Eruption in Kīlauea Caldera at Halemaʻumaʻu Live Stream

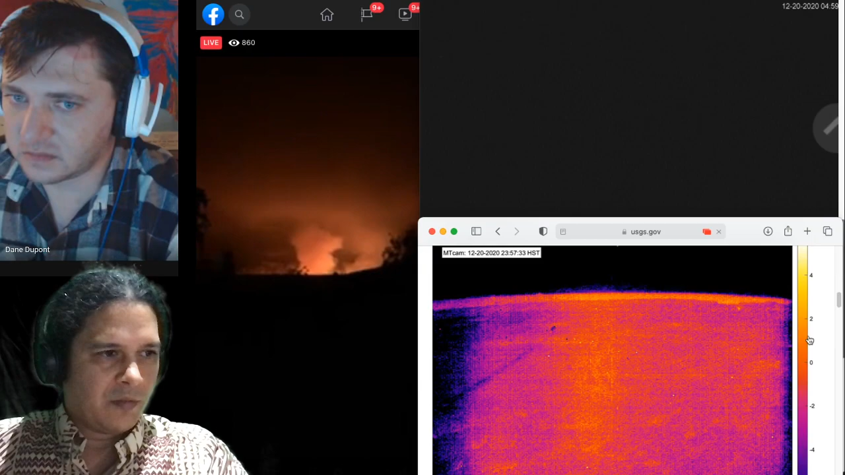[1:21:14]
and here's a live cam actually from mauna loa let me zoom in you can see the glow from kilauea down here from the mauna loa camera